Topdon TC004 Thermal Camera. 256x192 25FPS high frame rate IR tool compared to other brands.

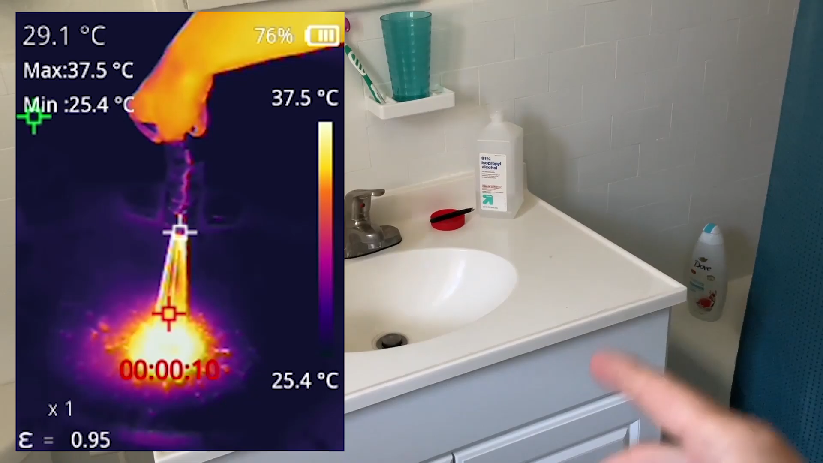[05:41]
On screen: spot 29.1°C, max 37.5°C, min 25.4°C, scale top 37.5°C, scale bottom 25.4°C
You can see that it's hot.
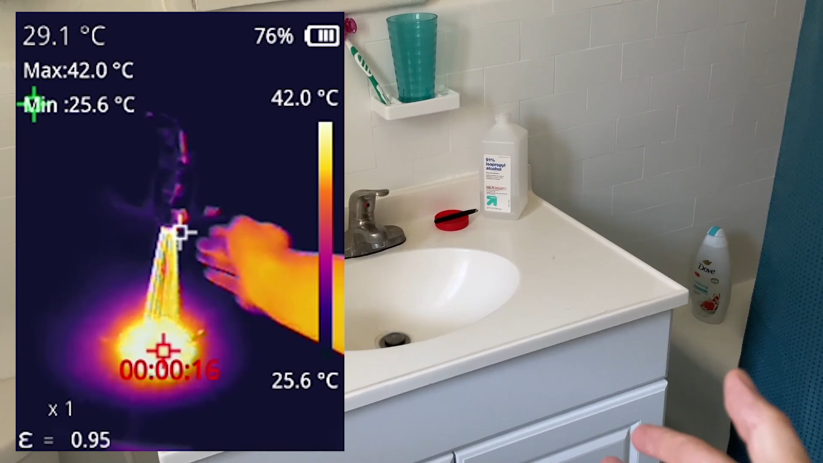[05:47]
On screen: spot 29.1°C, max 42.0°C, min 25.6°C, scale top 42.0°C, scale bottom 25.6°C
And I've had several contractors now telling me, well, the water is going to heat up so you won't be able to see it. Ah, but if I take that water and I put it on that towel,
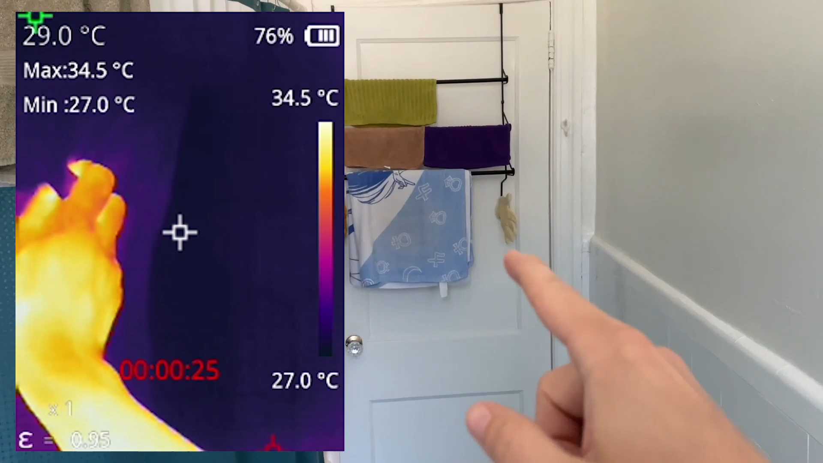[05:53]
On screen: spot 29.0°C, max 34.5°C, min 27.0°C, scale top 34.5°C, scale bottom 27.0°C
look at this, pretty soon it starts evaporating and it gets colder.
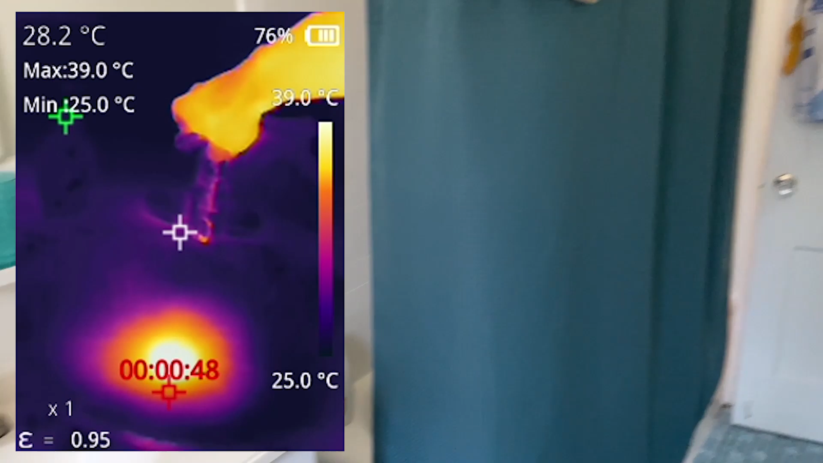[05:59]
On screen: spot 28.2°C, max 39.0°C, min 25.0°C, scale top 39.0°C, scale bottom 25.0°C
To drive the point home even more, I put a washcloth underneath it, got it real hot with hot water.
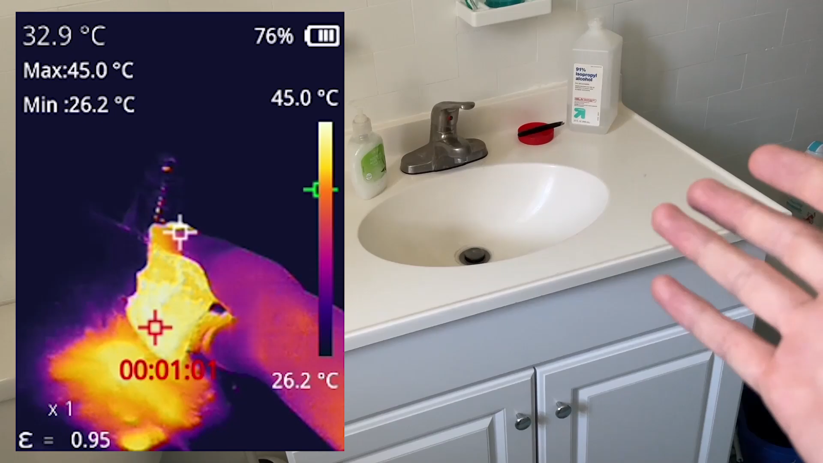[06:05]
On screen: spot 32.9°C, max 45.0°C, min 26.2°C, scale top 45.0°C, scale bottom 26.2°C
And then when I put it on there, here's a sped up version, it cools down and it becomes cooler.
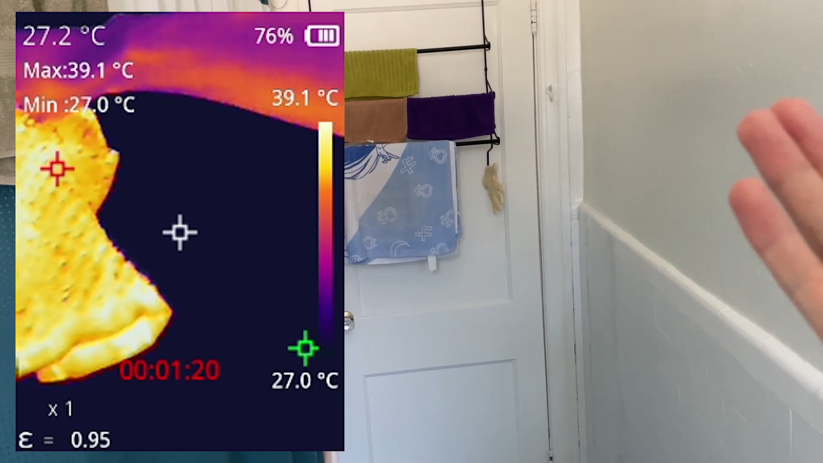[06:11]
On screen: spot 27.2°C, max 39.1°C, min 27.0°C, scale top 39.1°C, scale bottom 27.0°C
So you can't underestimate the
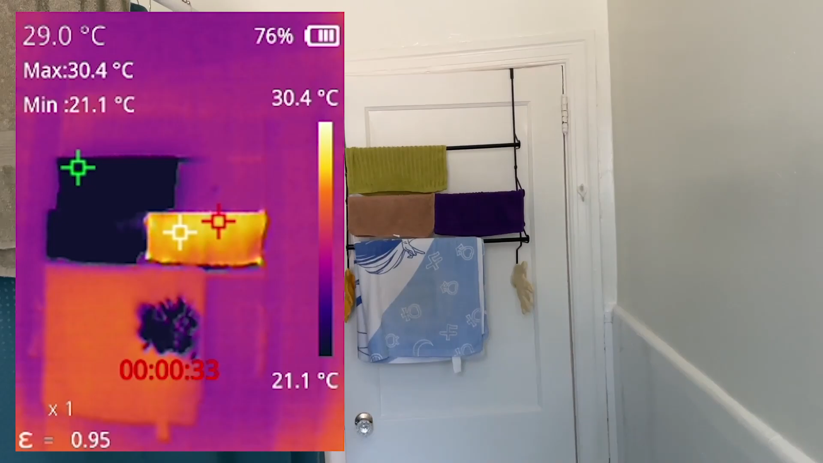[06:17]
On screen: spot 29.0°C, max 30.4°C, min 21.1°C, scale top 30.4°C, scale bottom 21.1°C
cooling effect of water in a building.
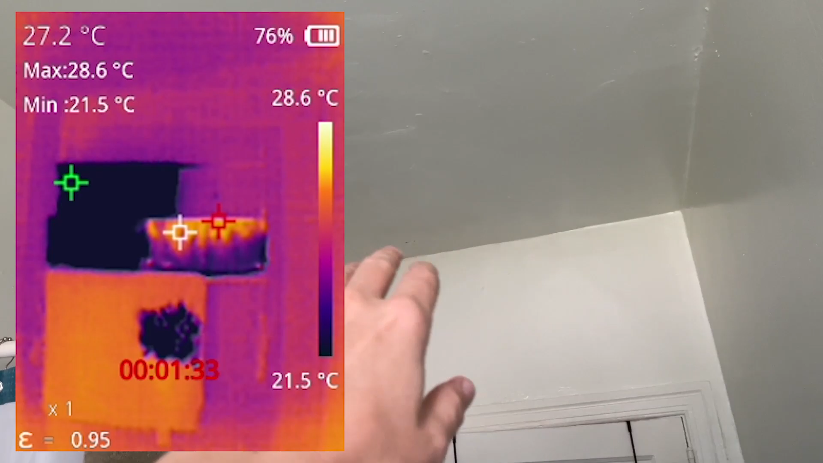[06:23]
On screen: spot 27.2°C, max 28.6°C, min 21.5°C, scale top 28.6°C, scale bottom 21.5°C
So if you have a beam that's cooler, well, it's probably evaporating water. If you have a spot that's cooler, it's probably evaporating water.
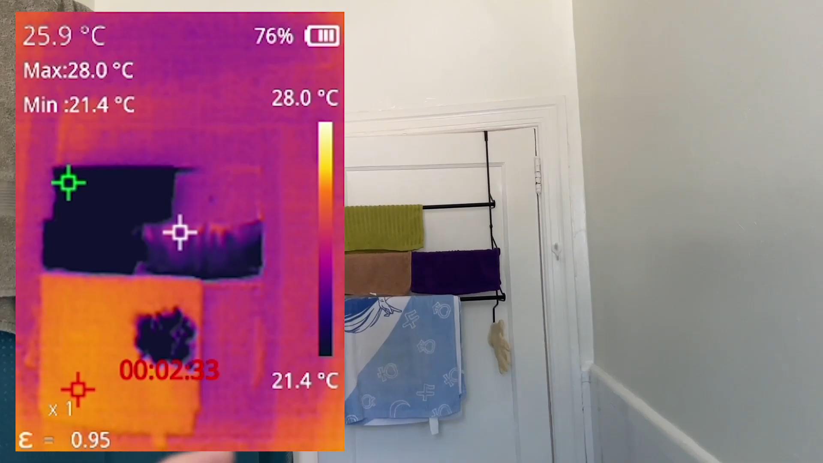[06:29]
On screen: spot 25.9°C, max 28.0°C, min 21.4°C, scale top 28.0°C, scale bottom 21.4°C
And it's going to actively lower the temperature until it's done evaporating.
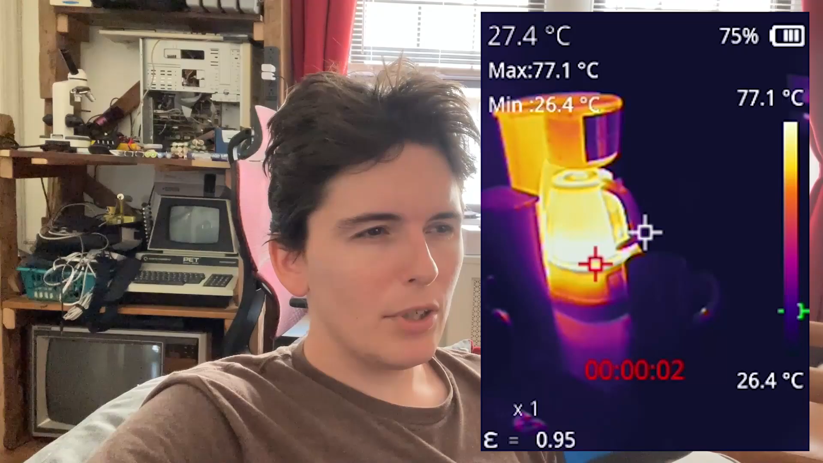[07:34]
On screen: spot 27.4°C, max 77.1°C, min 26.4°C, scale top 77.1°C, scale bottom 26.4°C
So there must be something where if the shutter aligns with the keyframe of the video file, it doesn't quite handle it too well.
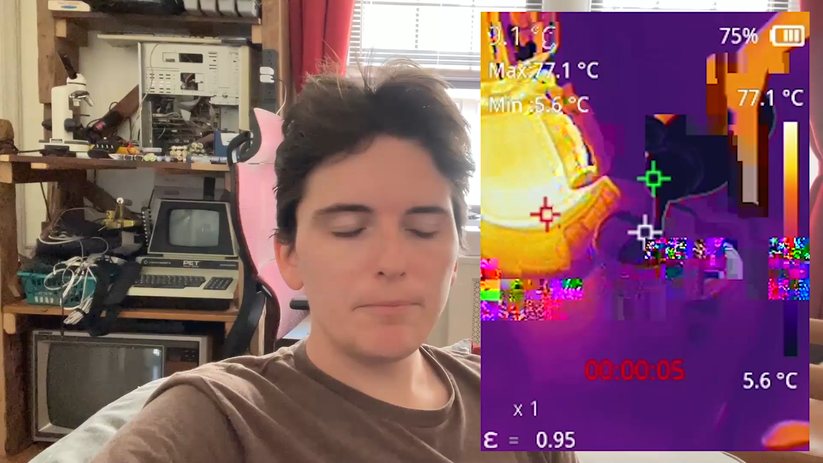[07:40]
On screen: max 77.1°C, min 5.6°C, scale top 77.1°C, scale bottom 5.6°C
And thankfully, it looks like updating this is pretty easy. So I'm gonna, I'm gonna ask the developers if they can maybe rearrange how they save the video file to make sure it doesn't have that glitchy effect because it looks like it's just losing a keyframe.
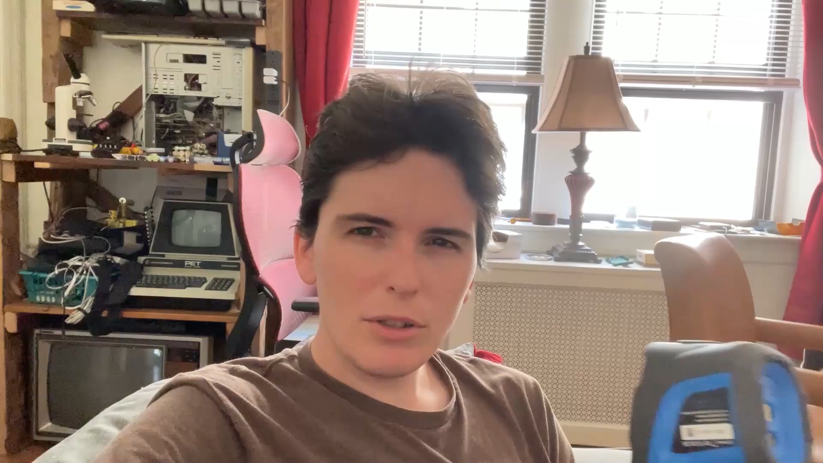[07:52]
And then the other feature that I would like to see in this is the option to remove some of the
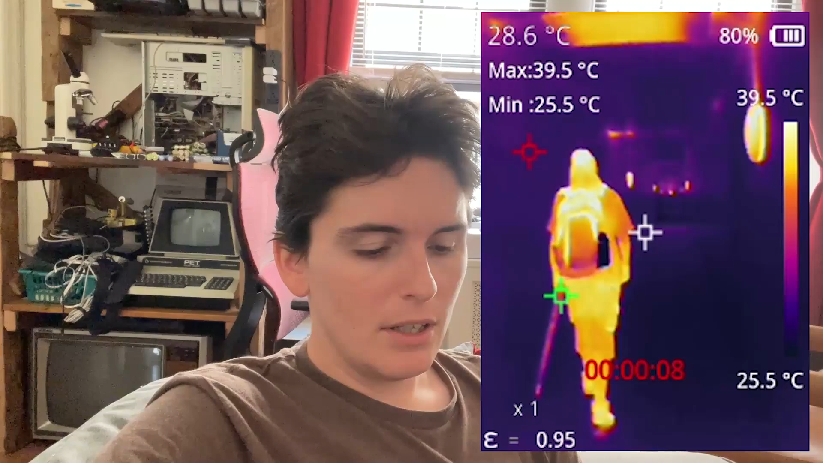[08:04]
On screen: spot 28.6°C, max 39.5°C, min 25.5°C, scale top 39.5°C, scale bottom 25.5°C
UI elements because I don't need to have the battery meter in the video. I don't really need to have the timestamp of recording. And I don't need to have the emissivity reading on the bottom left because it's a little bit cluttered. It would actually be nice if, whenever I hit record, if it could actually remove all of the
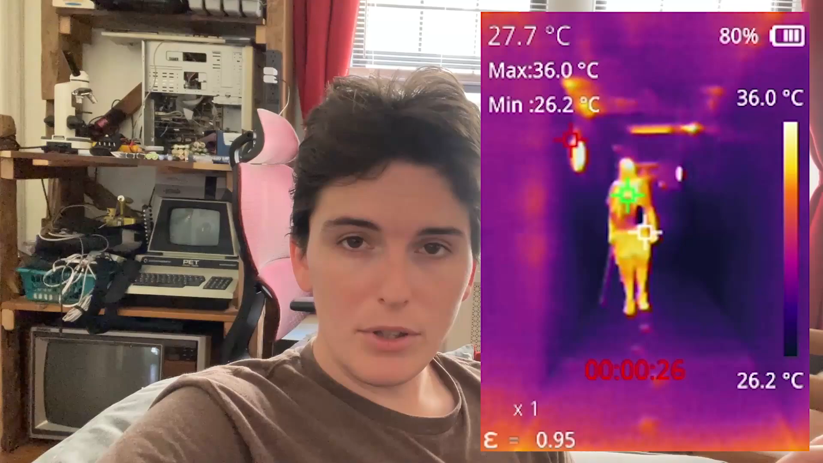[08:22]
On screen: spot 27.7°C, max 36.0°C, min 26.2°C, scale top 36.0°C, scale bottom 26.2°C
UI for any video projects that I'm doing, I could then have just the clean video feed of it.